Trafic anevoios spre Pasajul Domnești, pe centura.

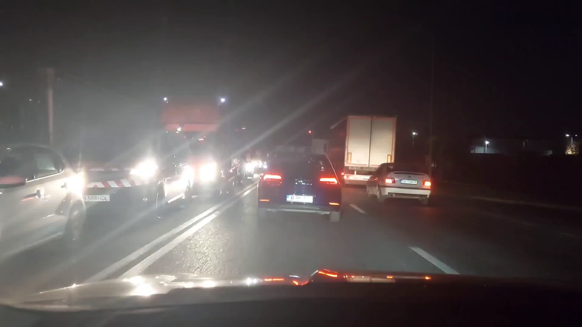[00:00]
Salutare oameni buni Suntem pe centura capitalei Suntem intre Chiajna si A1 Cred ca sunt de vreun sfert de ora pe aici Dar m-am gandit sa filmez sa nu filmez Ce sa zic traficul este infernal Astea pe partea asta merg cu 80 la ora Aproape ca s-au plictisit Si noi ne-am cam plictisit pe partea dreapta
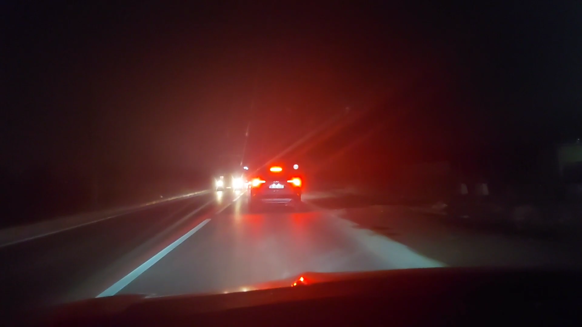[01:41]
Bă totusi am prins 20 la ora Dar pana cand o viata buna Trebuie sa ne obisnuim ca nimic nu se schimba peste noapte Nici macar un amarat de pasaj nu ne poate schimba viata
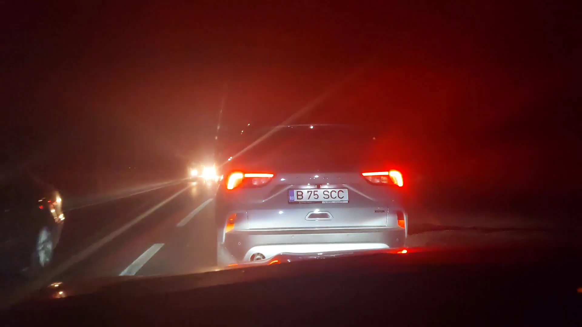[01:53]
Adica cei care stam in zona asta ne-am obisnuit cu aglomeratia si timpul pierdut Si e greu sa ne dezobisnuim Asa ca sa ajungem acasa cu 5 minute mai devreme Si cam aia este Da mi se pare ca e ca o zi normala Dinainte de a avea acest pasaj Nu mi se pare ca e ceva wow Mai sunt si zone in care mai prindem un pic de viteza
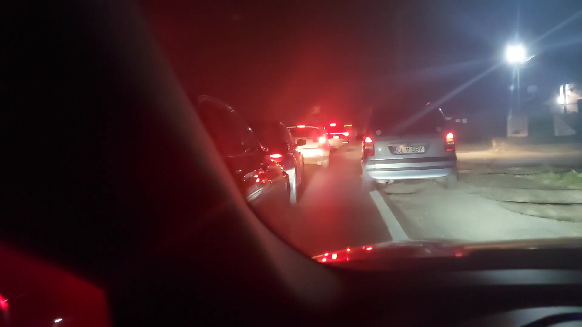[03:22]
Mai au de asteptat Pentru ca na Asta e Asta e traficul momentan O luam pe aici Pe scurtatura Pare rup de baietistia Ca mai au de stat
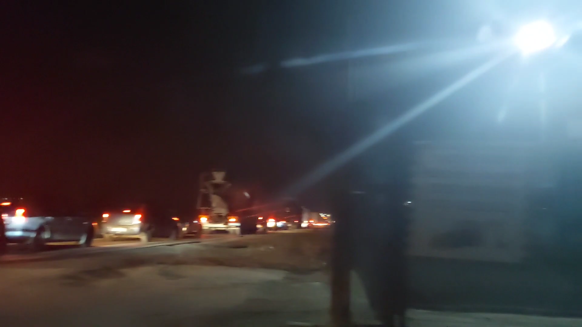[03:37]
Asta e traficul momentan O luam pe aici Asta e traficul momentan